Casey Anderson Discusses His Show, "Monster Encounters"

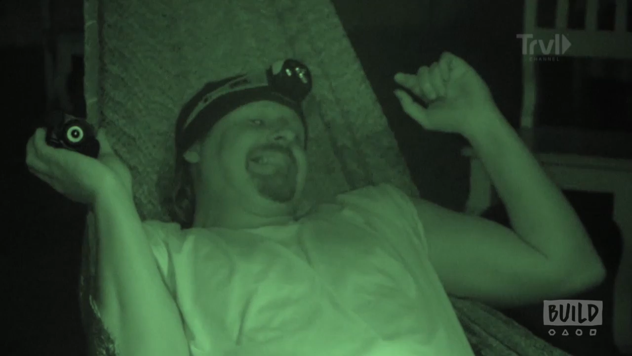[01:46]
Vampire bat saliva contains a protein called, no joke, draculin,
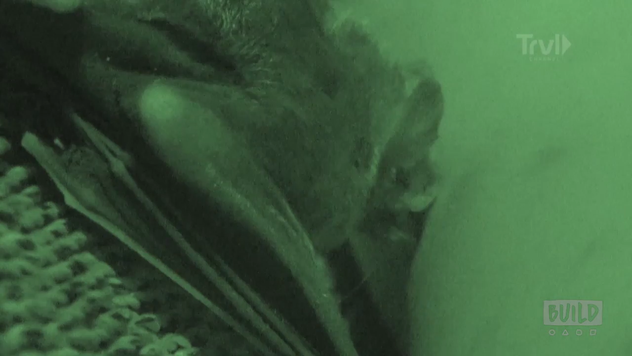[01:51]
which keeps blood flowing while numbing the wound. So I just sacrificed my leg in the name of science. And it hurt. Whose idea was this anyway? It's time for this experiment to end. He's hanging on.
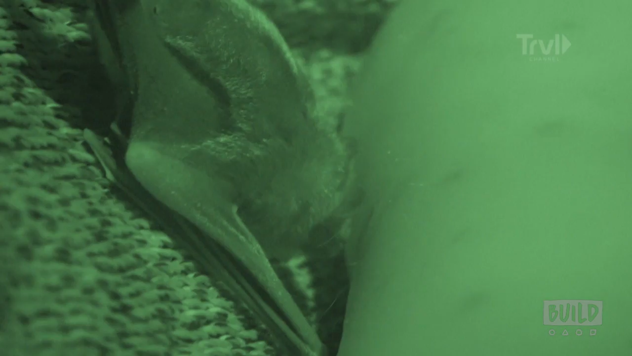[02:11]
One, two, three. Okay, now I don't want it to go there.
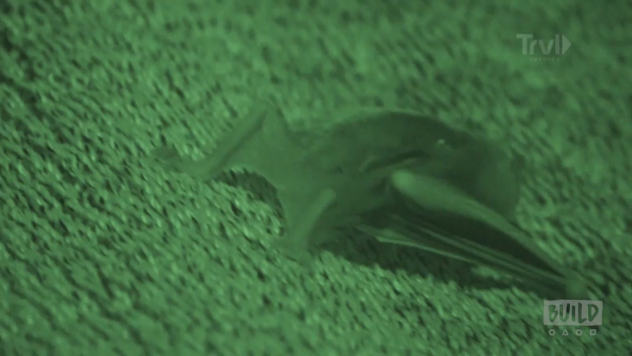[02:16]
My experiment was a full, if terrifying, success.